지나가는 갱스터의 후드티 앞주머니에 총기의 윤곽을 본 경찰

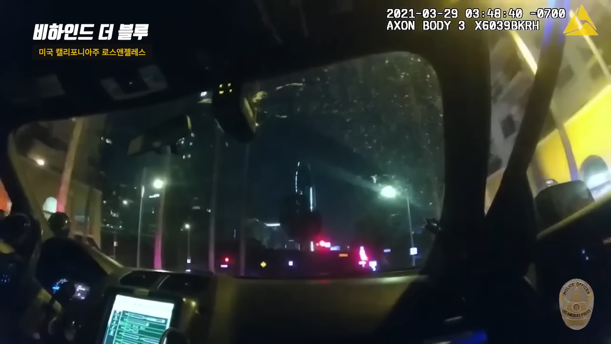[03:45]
He's got it in his hand. Suspect has a gun in his hood and sweatshirt. He's got it in his hand. Down, down, forward. Forward. Drop the gun! Drop the